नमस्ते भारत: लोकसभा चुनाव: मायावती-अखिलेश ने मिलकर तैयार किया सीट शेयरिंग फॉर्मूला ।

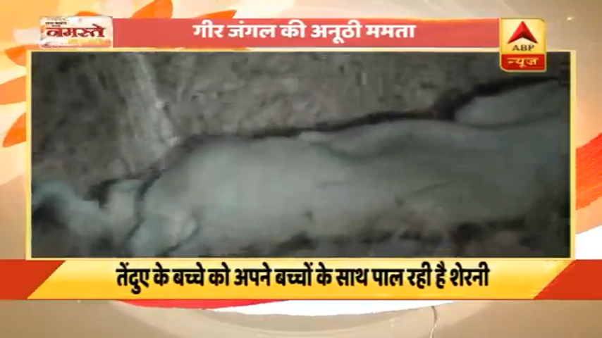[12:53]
गुजरात के गीर के जंगल में शीर्णी की ममता देखिए, कैसे अपने दो शावकों के साथ तेंदुए के बच्चे को दूद पिला कर पाल रही है